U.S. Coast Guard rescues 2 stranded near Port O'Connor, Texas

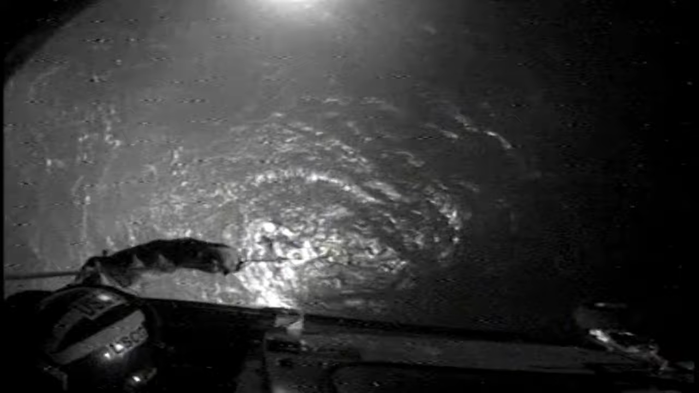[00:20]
and that is in clean of water, and we're going to clear that the air back come in left, okay, basket that way up, survivor,
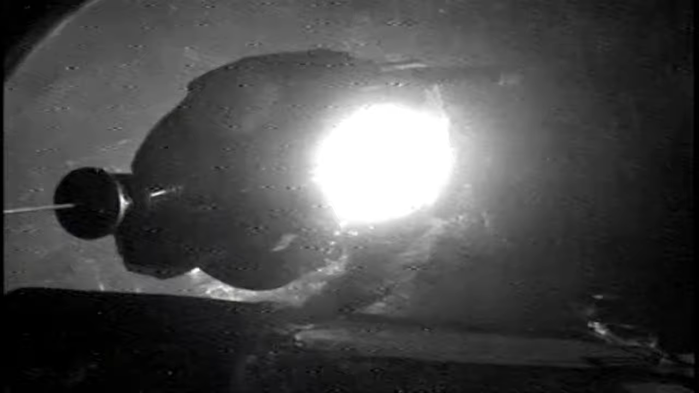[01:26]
swimmer and swimmer, there we go, completely going up on my air.